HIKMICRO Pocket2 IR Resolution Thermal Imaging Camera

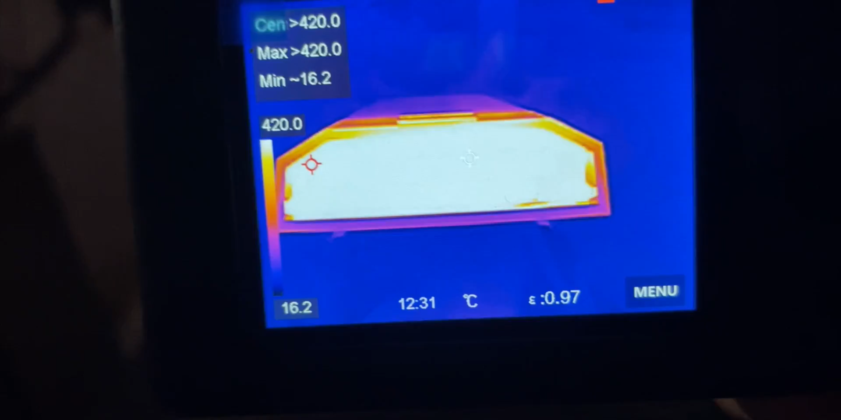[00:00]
On screen: scale top 420.0°C, scale bottom 16.2°C
It is insanely hot in there.
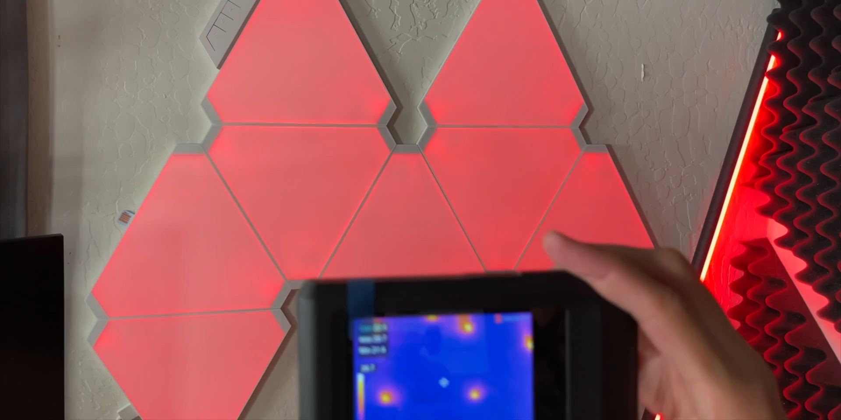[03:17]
Inside, we can actually see each individual LED light radiating heat.
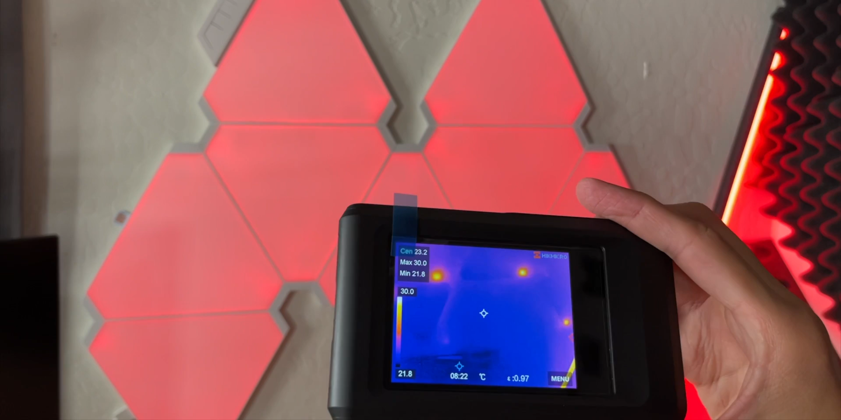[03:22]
On screen: max 30.0°C, min 21.8°C, scale top 30.0°C, scale bottom 21.8°C
That's very awesome. As you can see, there's only little LEDs lighting up the entire thing. The rest of it is cool to the touch. Although technically it's all cool to the touch, but you can tell what's actually hotter.
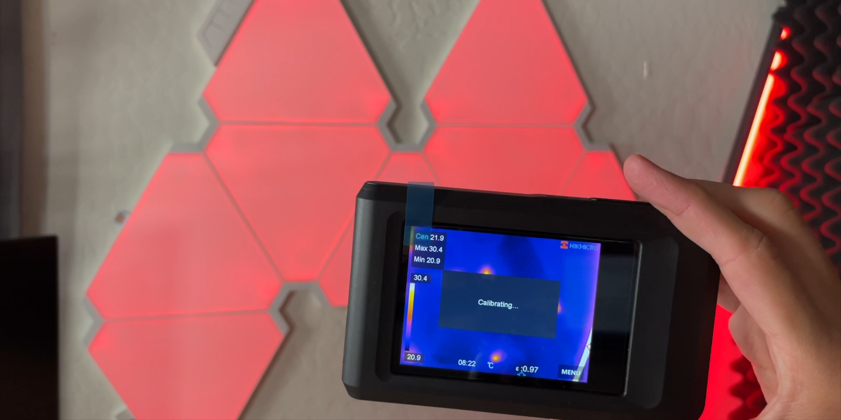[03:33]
On screen: max 30.4°C, min 20.9°C, scale top 30.4°C, scale bottom 20.9°C
Looks like it's calibrating right now, and it's done. You can actually see the temperature ranges that we've had, minimum, max, as well as right now.
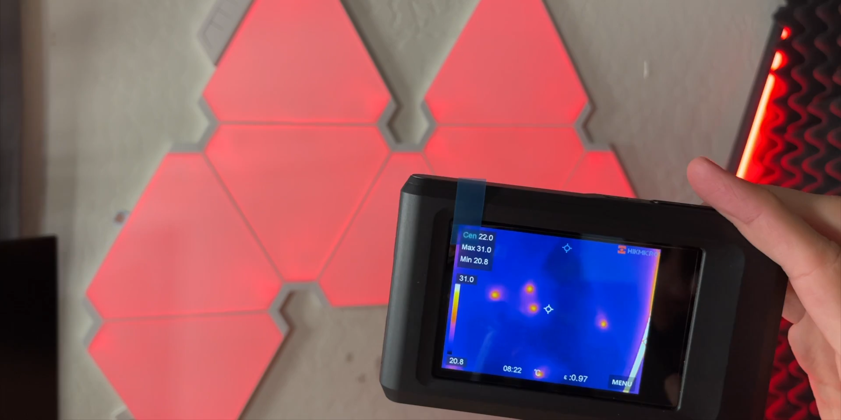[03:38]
This whole bar over here is, I guess, just completely lit up.
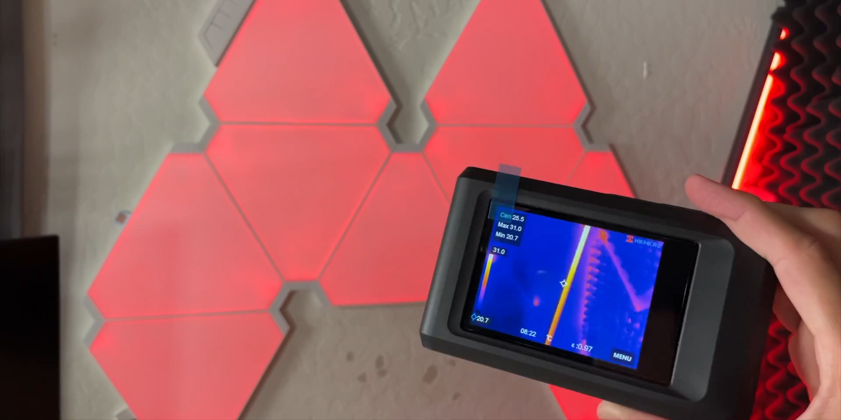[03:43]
Very, very nice. Now, if we take a look at the screen, we do have some different settings.
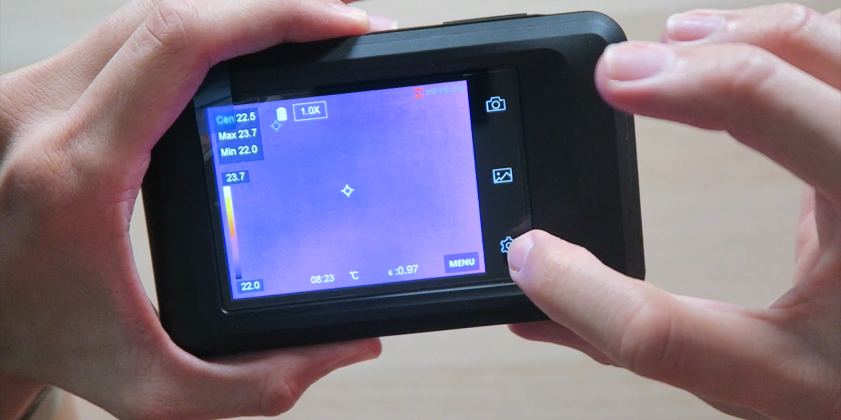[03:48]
On screen: spot 22.5°C, max 23.7°C, min 22.0°C, scale top 23.7°C, scale bottom 22.0°C
Looks like we actually have capacitive buttons here. We have thermography settings, the temperature ranges, emissivity.
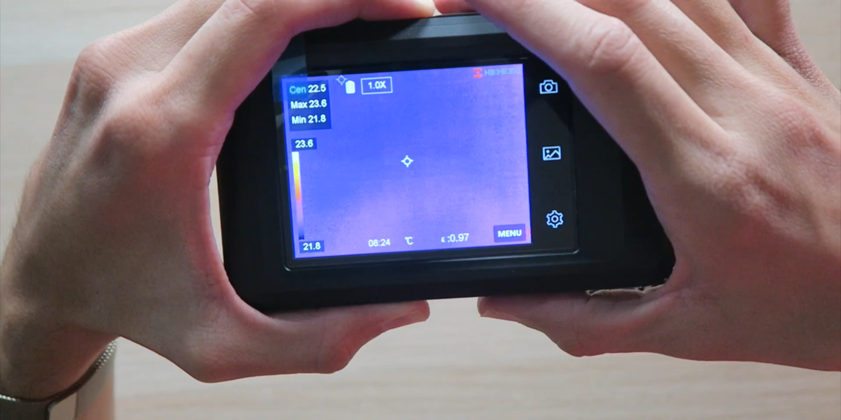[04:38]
Now, one of the things I wanted to try out with this, and I'm still going to do it, but it only goes up to 752 degrees Fahrenheit, is take a look at my pizza oven that pushes over a thousand degrees Fahrenheit.
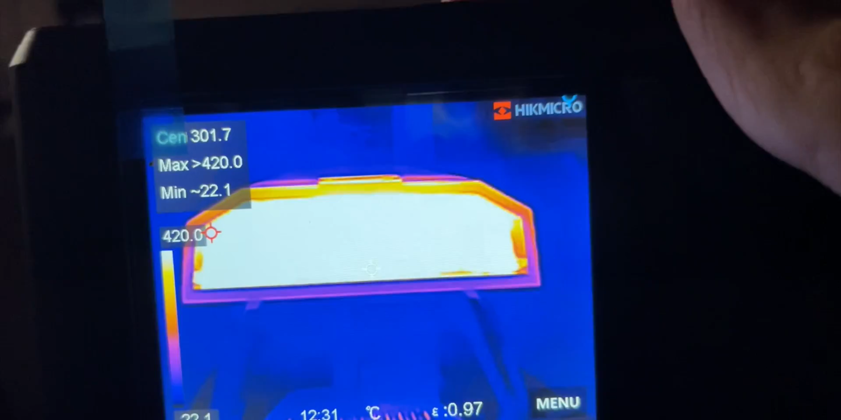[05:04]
And as you can see, we are pushing the maximum limit of 420 degrees Celsius. It is insanely hot in there.
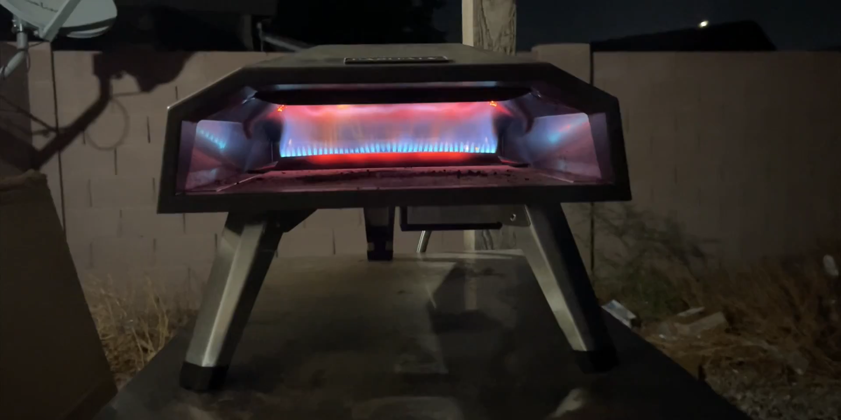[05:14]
You can see the fire in real life versus the infrared view. This is pretty crazy.
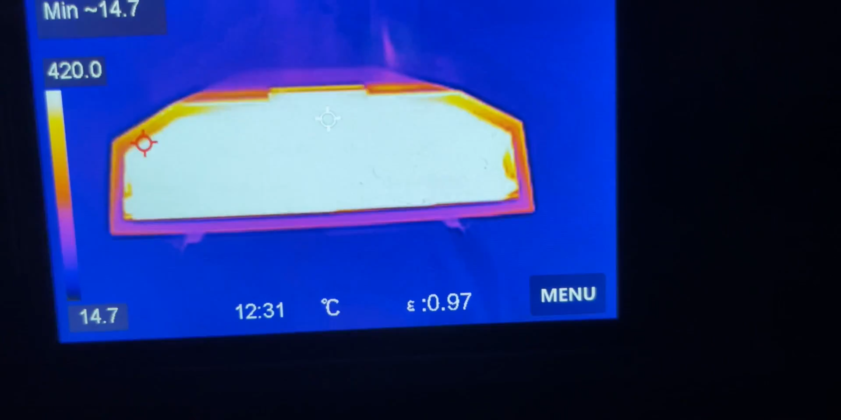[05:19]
On screen: min 14.7°C, scale top 420.0°C, scale bottom 14.7°C
Just look how hot it is compared to the surrounding area, which is completely cold.
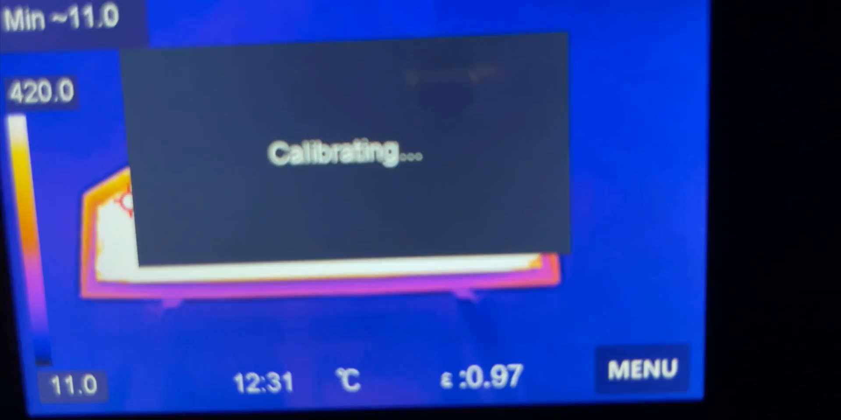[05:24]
That is simply amazing.
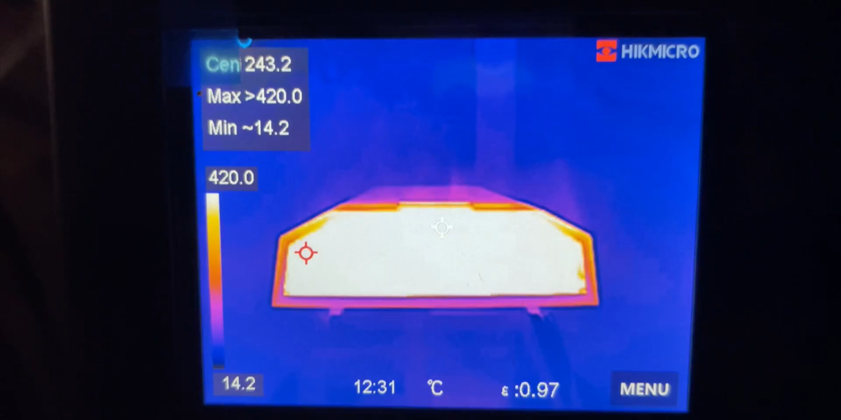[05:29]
On screen: spot 243.2°C, scale top 420.0°C, scale bottom 14.2°C
I just wish it could actually tell me how hot it was, since it's definitely hotter than 420 degrees Celsius.
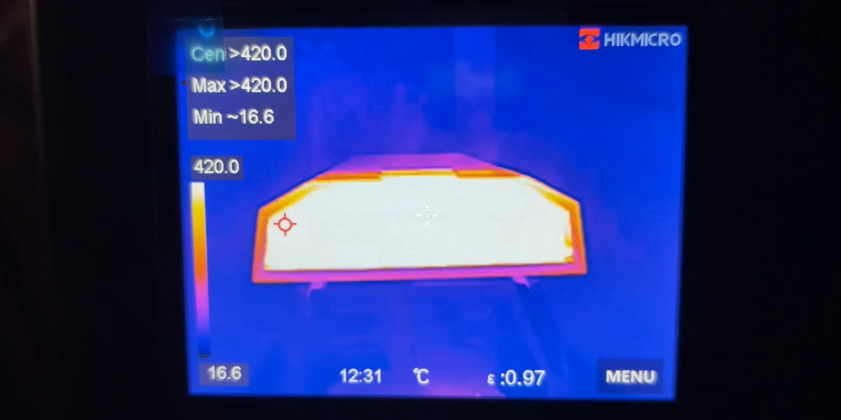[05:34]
It's still very cool. All right, y'all. So, this thing is actually very cool if you happen to need something like this, so you can see exactly where the problem is if something happens to be super high.